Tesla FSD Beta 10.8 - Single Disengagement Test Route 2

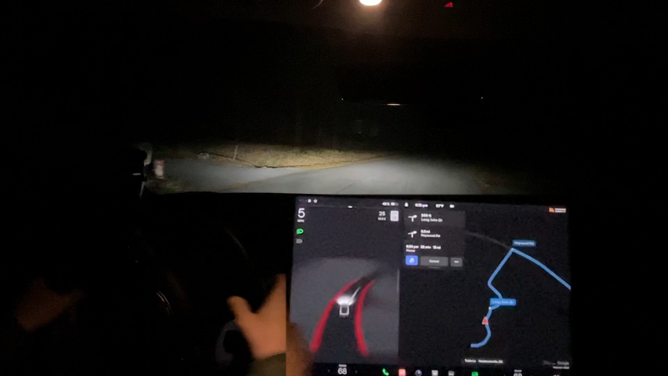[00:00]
Hello everyone, this is Rocco coming back at you. We just finished our Christmas activities today We are going to be doing Our test route to drive back this unfortunately this right here is regressed But it should not do is Stop right there. It stops looked at the bush and decided okay. We're good to go hang goes It doesn't wait for traffic.
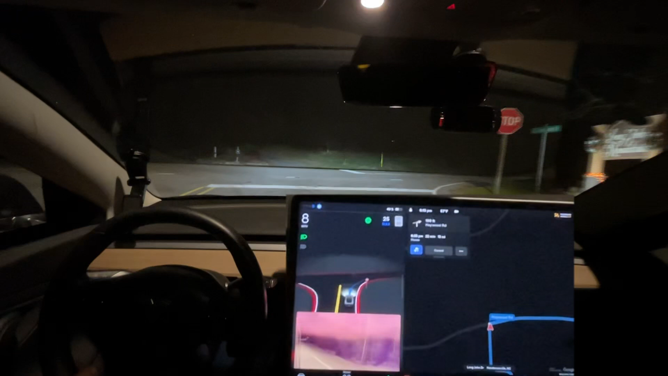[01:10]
Cut out in front of traffic like that the previous version was doing great in terms of traffic rushing good to go Now she accelerates quite fast up to speed which I think it's an unnecessary Personally, but um see right here turn the brights on and they're still on That's the thing it turned it off so late for that car right there it For whatever reason it just didn't see the lights on that car
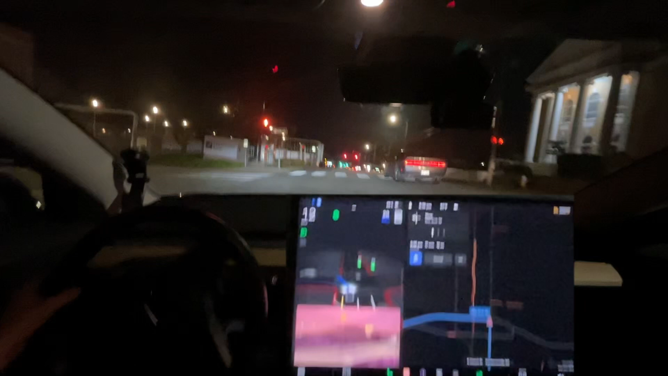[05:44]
That is a new Turn lane that has not been mapped yet Okay, I had to press to accelerate it to keep it from breaking here still not reading that speed limit sign It should already be breaking for this red light here It can't see that person think yeah, I wasn't seeing the person on this visual. It's going to make this full screen here
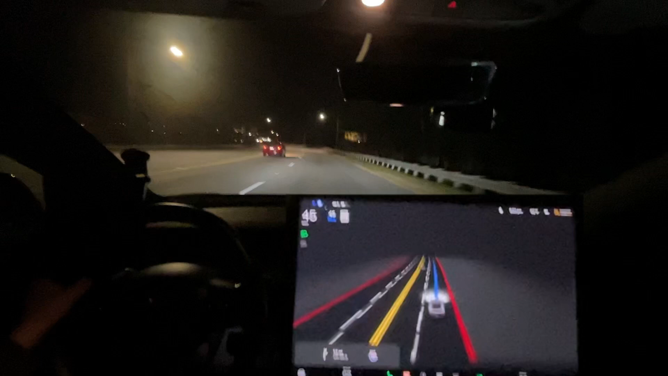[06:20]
Again should already be breaking for this yellow light up here I'm catching every single light tonight It's unbelievable
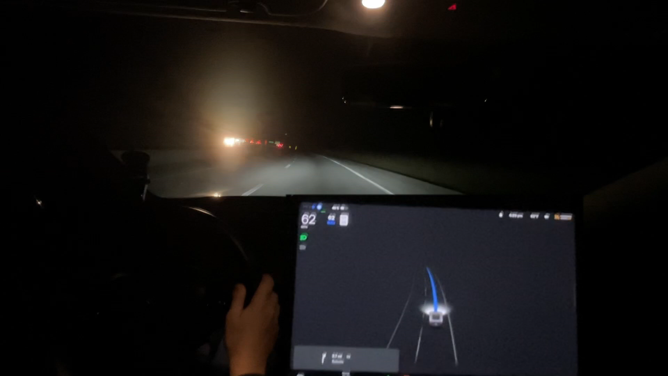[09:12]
Stay in front Okay, it's speeding up a little bit fast going off the exit, slowing down nicely now.